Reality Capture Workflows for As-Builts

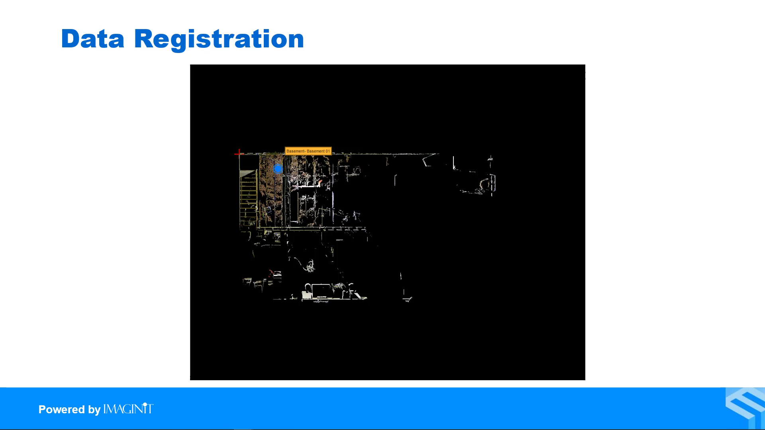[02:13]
As we collect scans, they register to another scan until the project is completed.
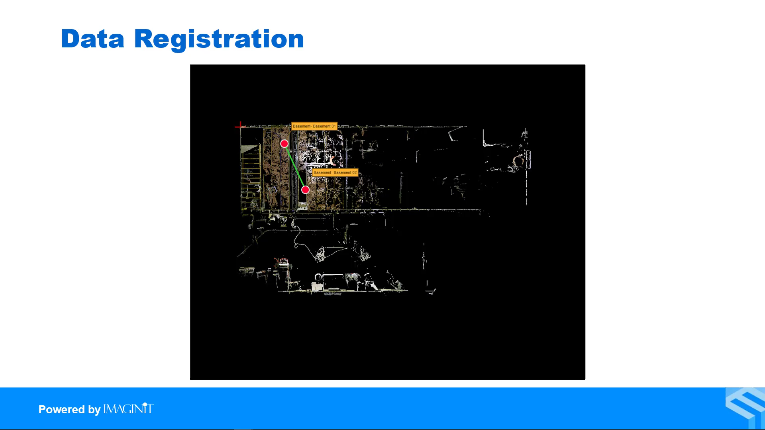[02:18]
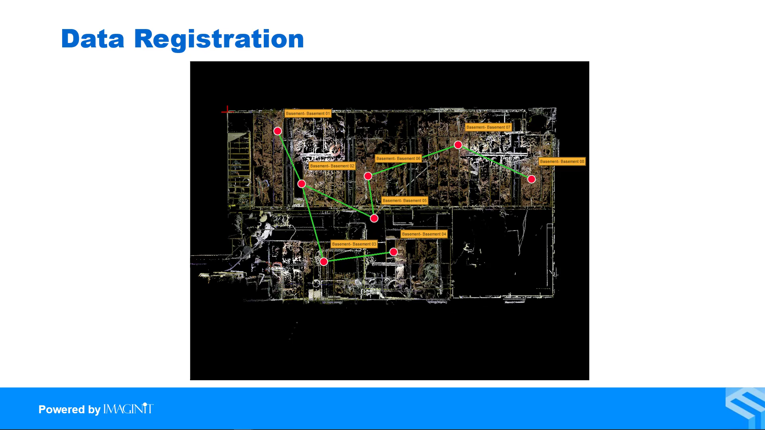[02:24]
Once completed, the data can be cleaned up if you desire, but if we are using one of the scanners I mentioned earlier, we often don't need to spend a lot of time doing that to recreate as-built data.
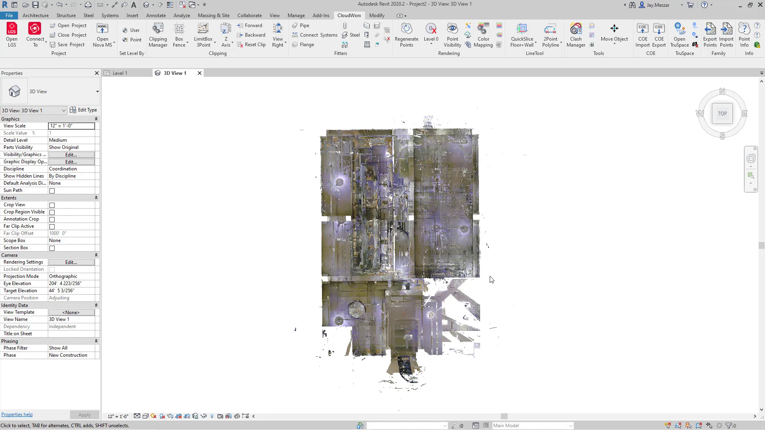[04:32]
Being able to extract data can often be difficult with point cloud data because as you can see, I have a very large point cloud.
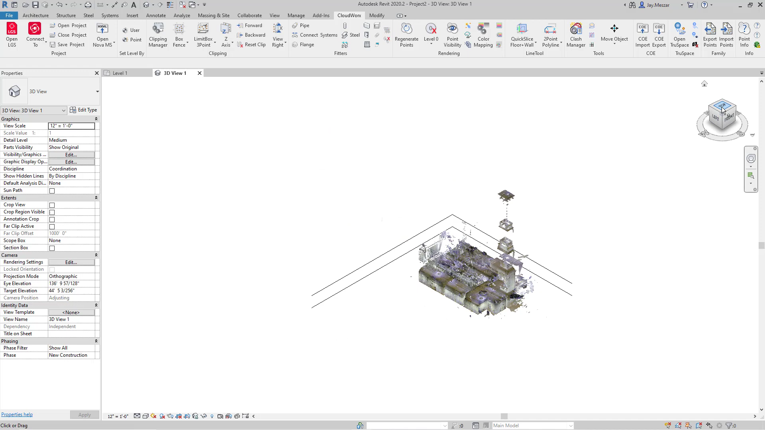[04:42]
And there are times when I only want to work within a small space. CloudWorks solves this problem by allowing us to clip the point cloud with a variety of clipping tools.
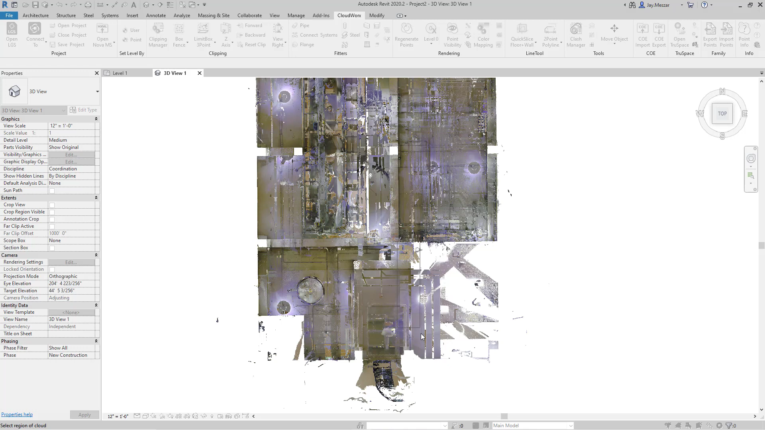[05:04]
Here, I'm going to use a box fence and clip a small area.
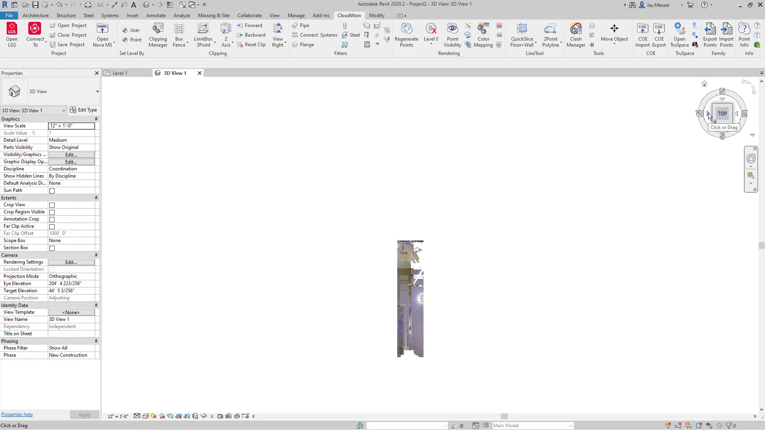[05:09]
The rest of the point cloud is hidden while I can now come in
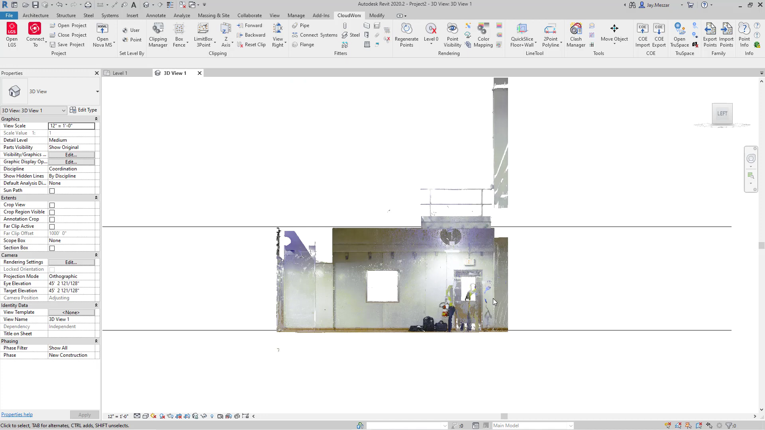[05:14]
and work with only the data that I'd like to work with. CloudWorks has tools known as fitters that allow us to extract data from the point cloud. In this case, I'm going to use the point cloud to extract a wall. I'll use the fit wall tool, use a pick point,
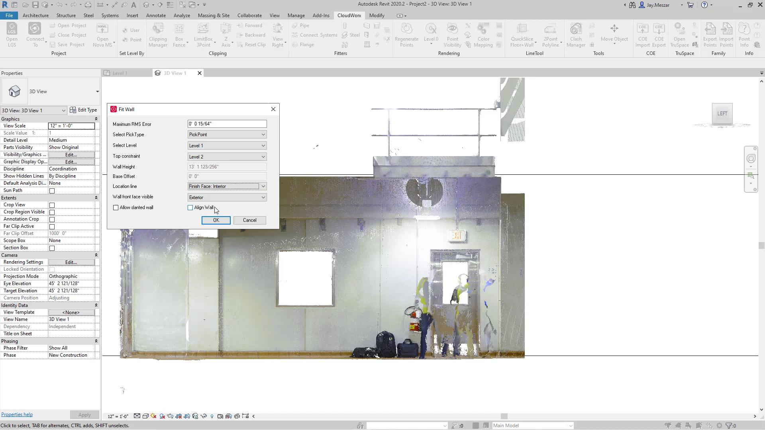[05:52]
and tell it to go from my Revit level 1 to Revit level 2. And I want this to be a finished face interior. And I'm going to go ahead and click, and then simply click one time on my point cloud.
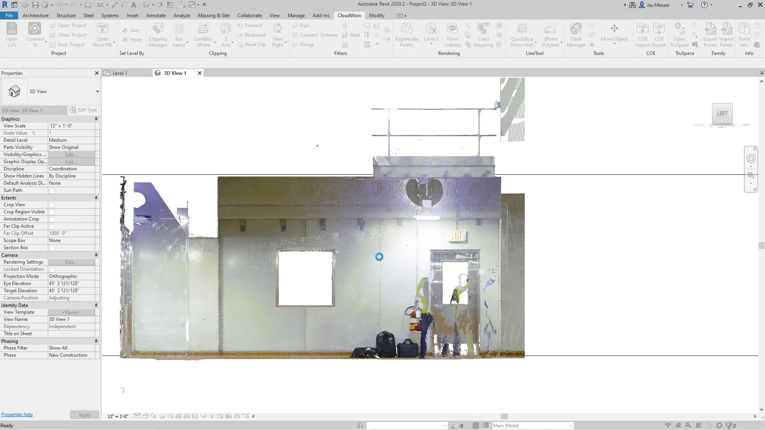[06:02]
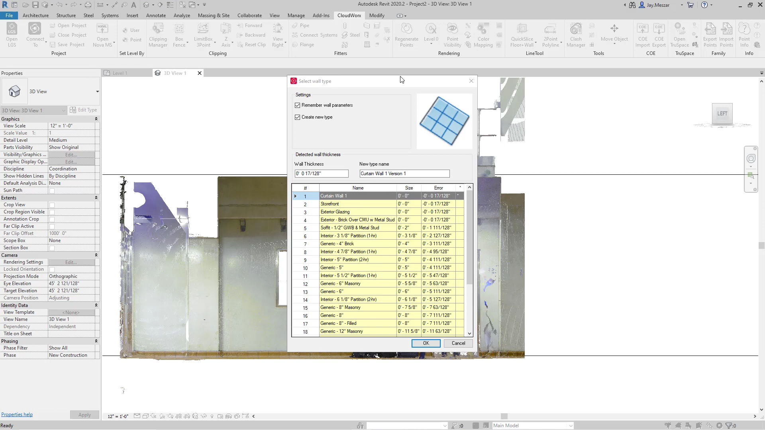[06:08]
CloudWorks returns a dialog box and asks me what type of wall I'd like to place at that location. I'll choose my wall type and click OK.
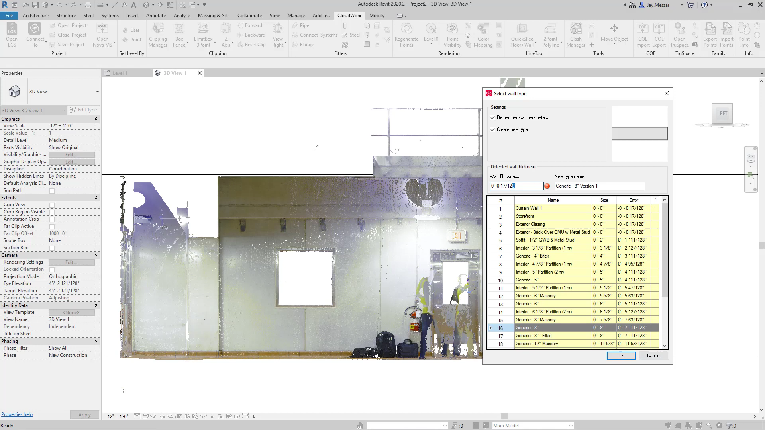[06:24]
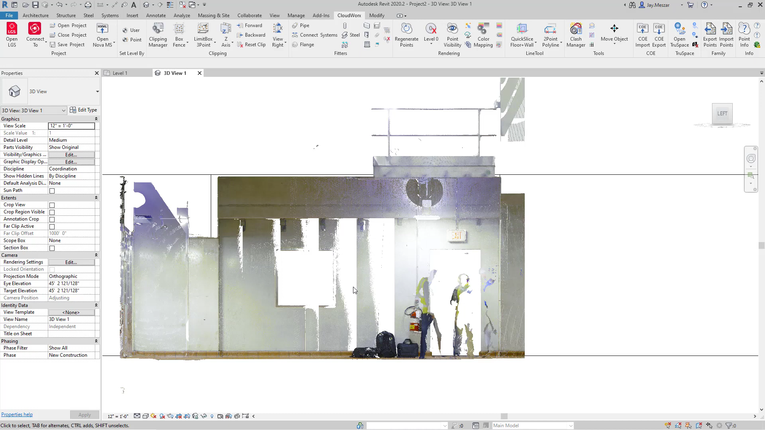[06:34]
With my wall now in place, I can take a look and see what Revit gave me.
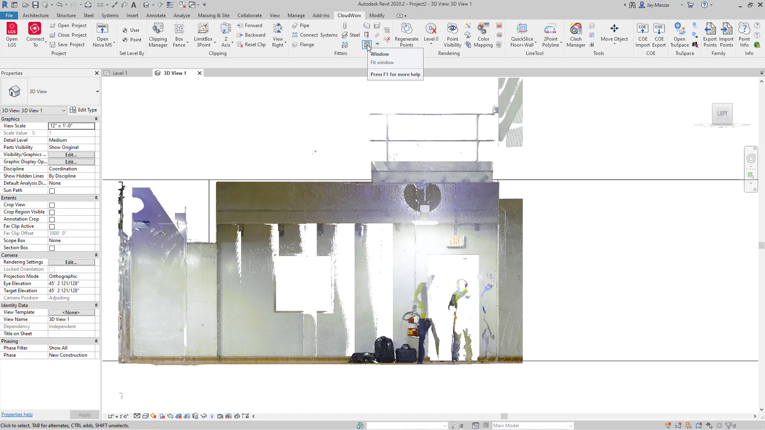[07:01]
I'll begin by selecting the window tool, telling it I want to use it by fence, which will allow me to select the wall and then draw a rectangle around the window.
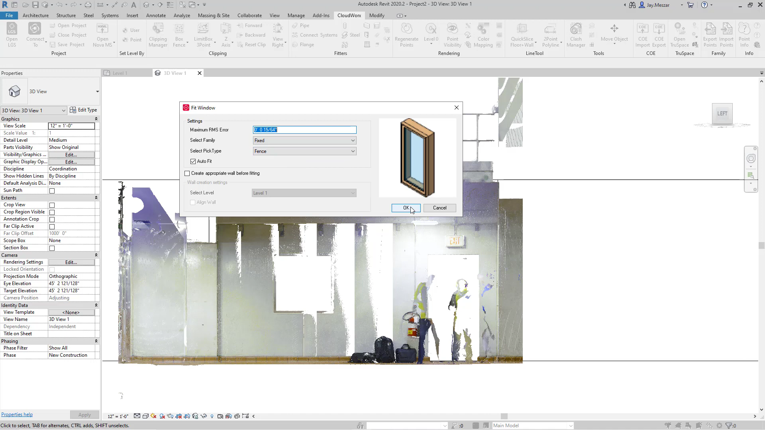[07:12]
I'll create a window type specifically for that window and click OK. As you can see, the window is now placed in the correct location. And of course, the same goes for the door.
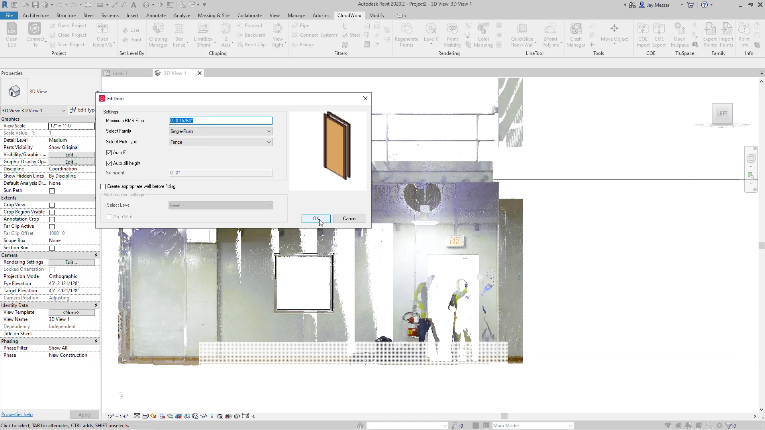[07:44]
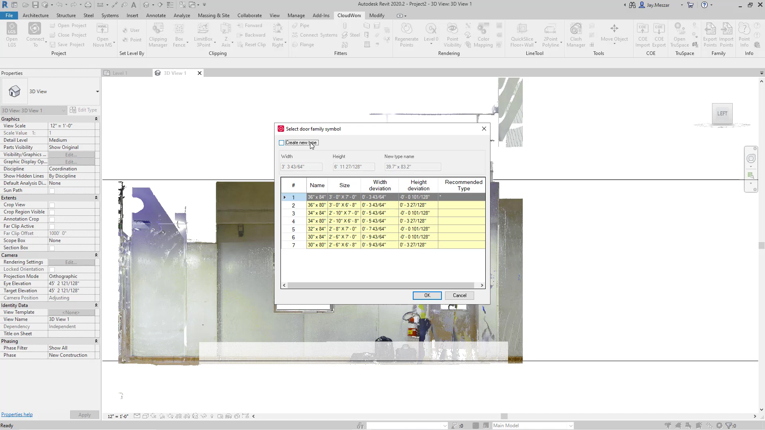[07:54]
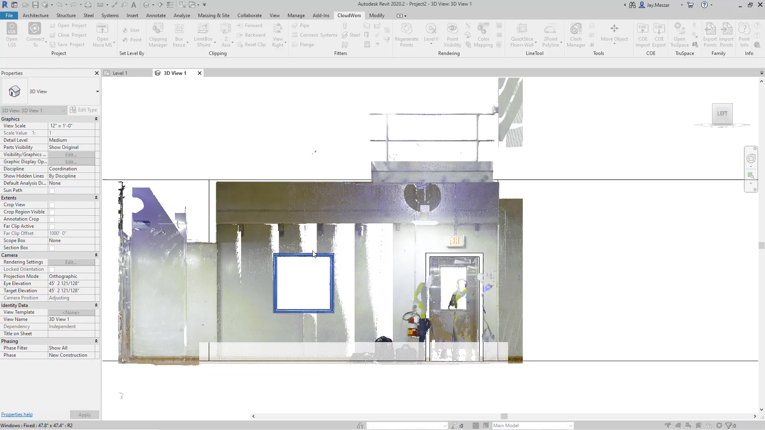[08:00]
With that data now extracted, I can continue looking at other walls. If you're looking to do data on a much larger scale than one wall at a time, we can do that as well.
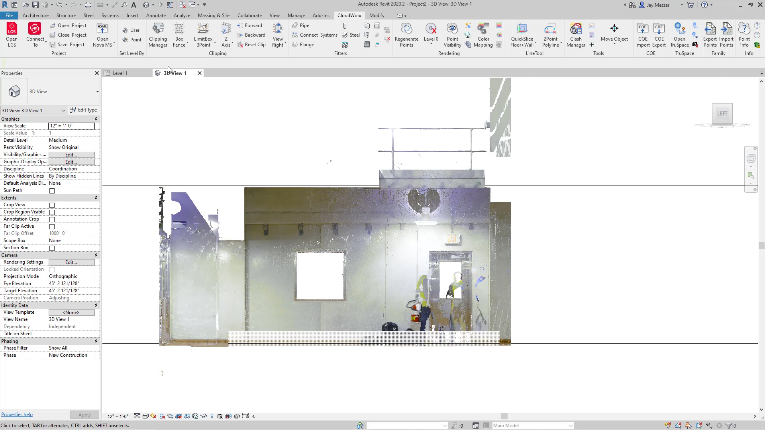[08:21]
To begin, I'll use my clipping tools to bring back the data that I hid.
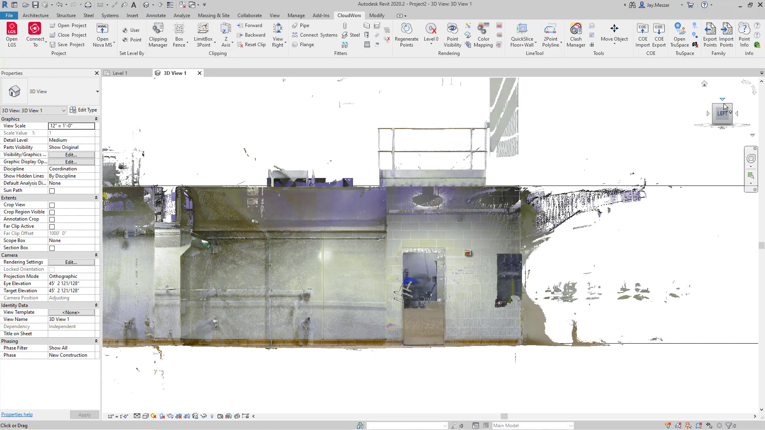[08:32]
From here, I'm going to look at the point cloud in 3D.